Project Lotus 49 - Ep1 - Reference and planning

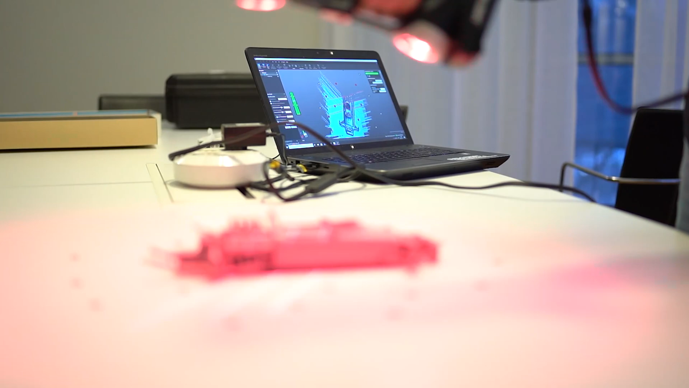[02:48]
You can see the data recorded in real time on the computer and it's a really fun process and very very useful.